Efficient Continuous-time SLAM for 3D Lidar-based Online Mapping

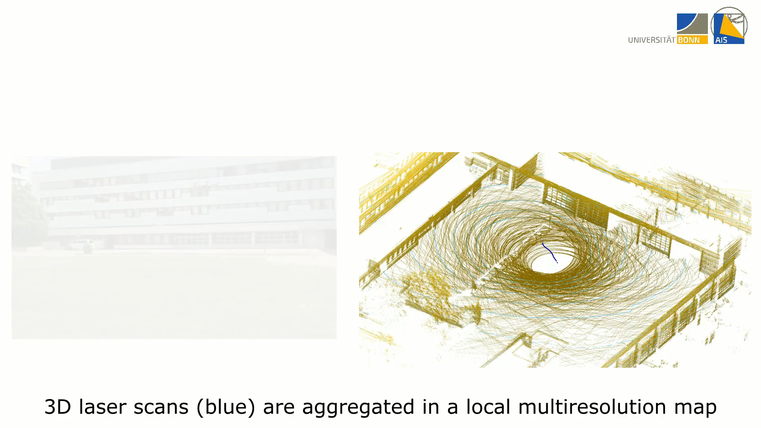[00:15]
LiDAR measurements are aggregated in local multiresolution maps by means of SERFL-based registration.
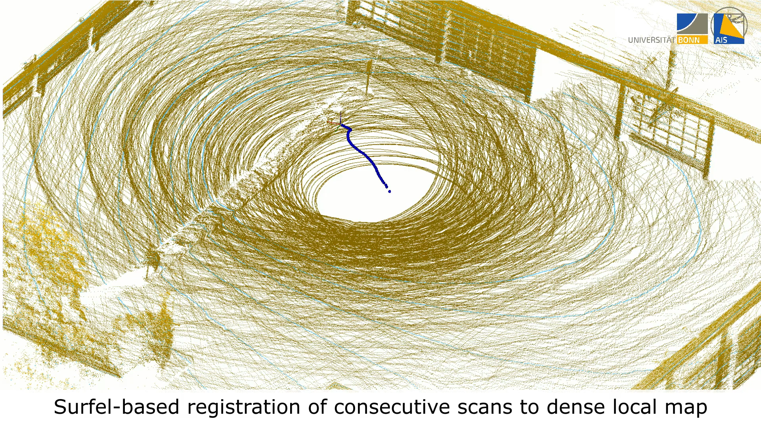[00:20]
The local maps from different view poses are used in a multilevel graph for allocentric mapping and localization.
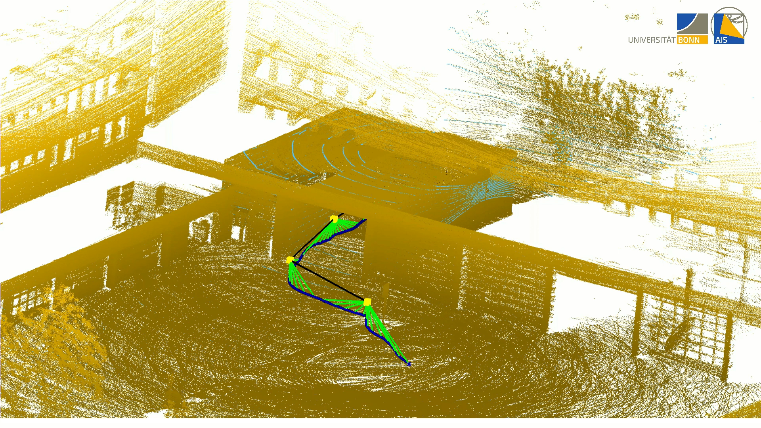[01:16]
Local maps that are added to the pose graph are subject to our refinement method, reassessing the alignment of 3D scans when more information is available.
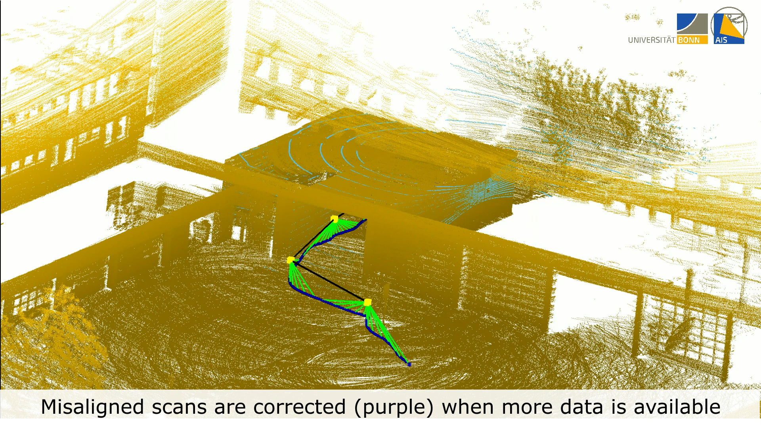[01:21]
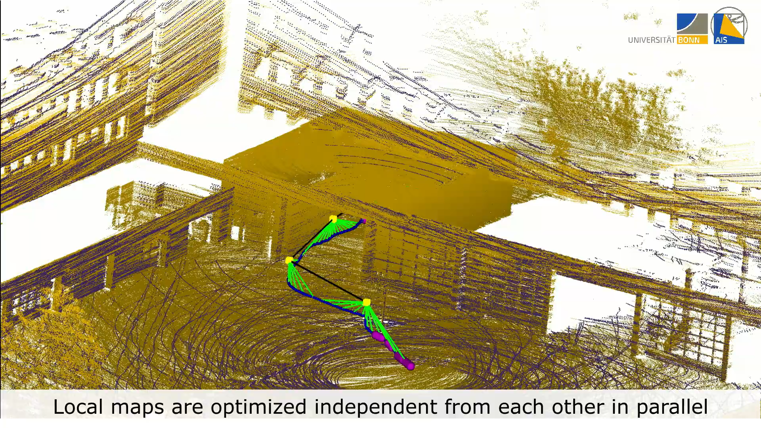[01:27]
On their local timescale, subgraphs are independent from each other, allowing to minimize errors independent from other parts of the graph.
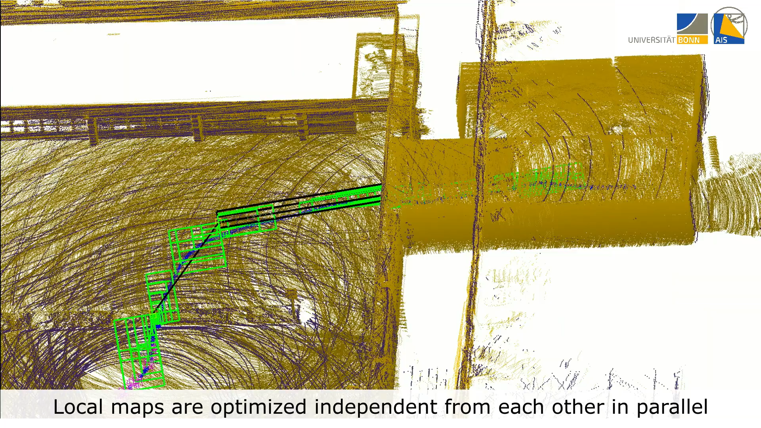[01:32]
After realigning selected 3D scans from a local map,
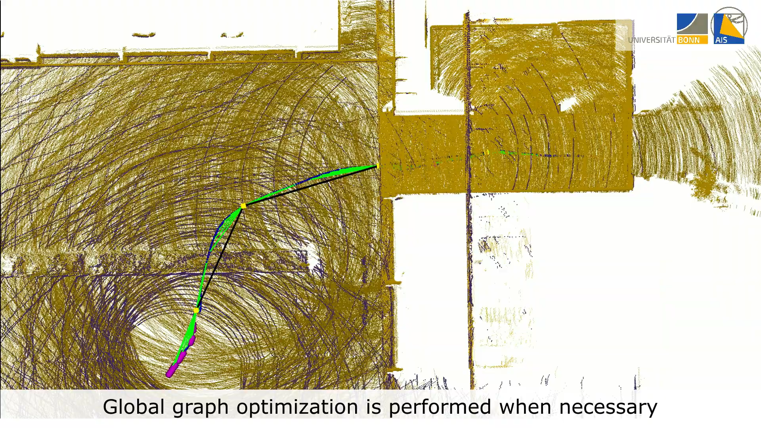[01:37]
the sensor trajectory is optimized, first for refined local maps, then for the complete pose graph. Optimization results from subgraphs are incorporated in the higher-level pose graph, correcting the view poses of the local maps.
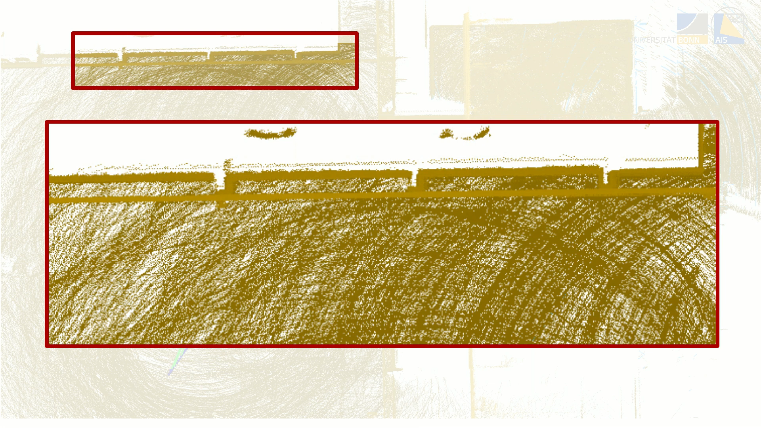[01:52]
By that, misaligned 3D scans are corrected and the map quality is increased.
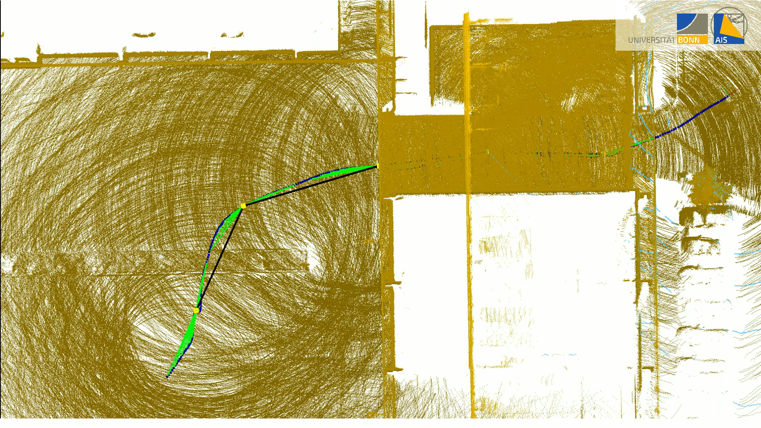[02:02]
During operation, we iteratively refine subgraphs in parallel, depending on the available resources.
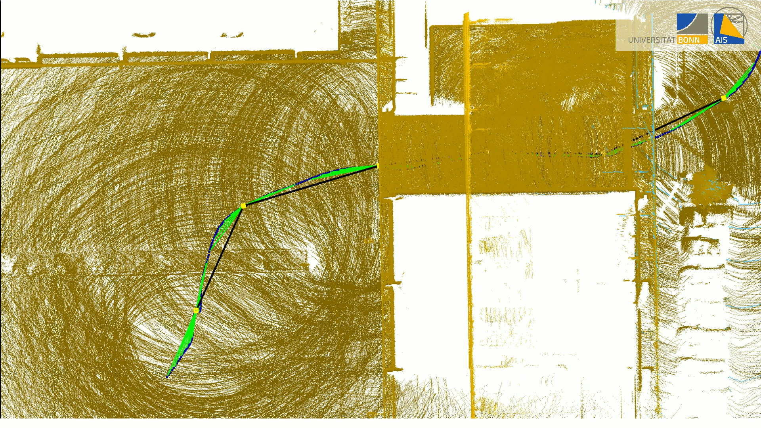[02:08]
Global optimization of the full graph is only performed when the local optimization has changed a subgraph significantly,
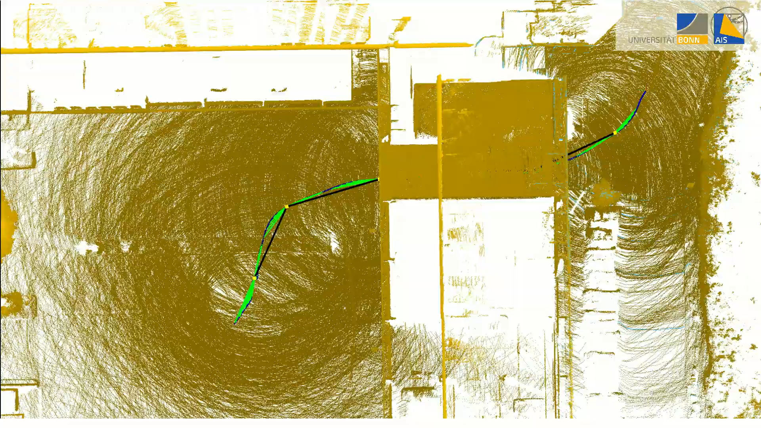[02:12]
or a loop closure constraint was added. Similarly, if global optimization was triggered by loop closure, subgraphs are refined when the corresponding map node changed.